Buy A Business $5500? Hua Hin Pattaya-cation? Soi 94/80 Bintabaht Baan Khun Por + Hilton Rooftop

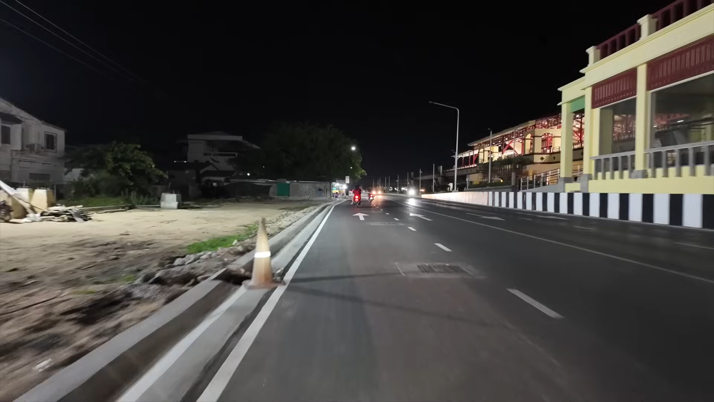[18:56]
Four-lane blacktop will run down to Market Village and Blueport eventually.
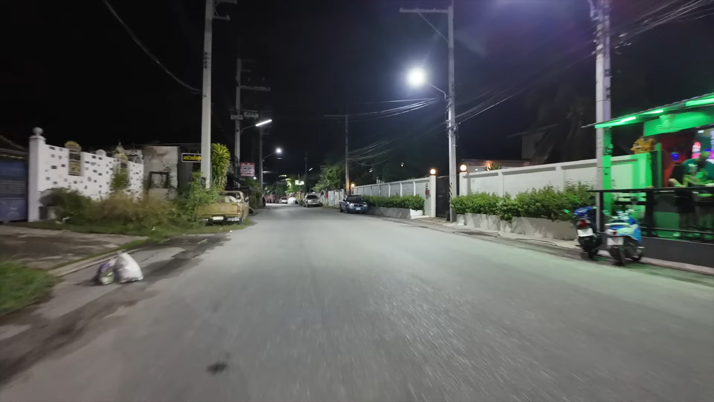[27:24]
Now we've got Bar 5 and Little Saigon.
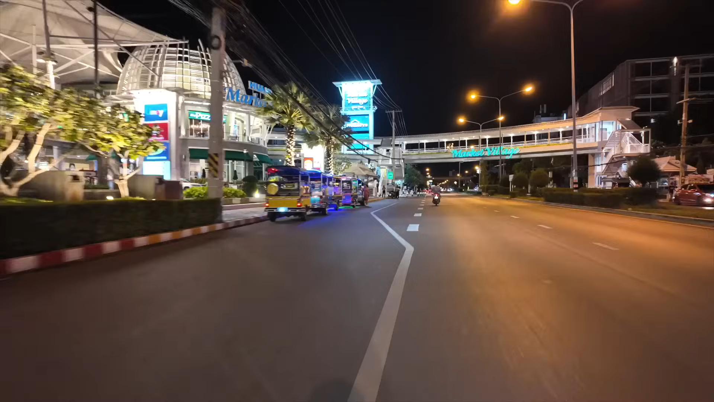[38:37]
Market Village is all done for the night. Hey, just by Tops again, do a Yui.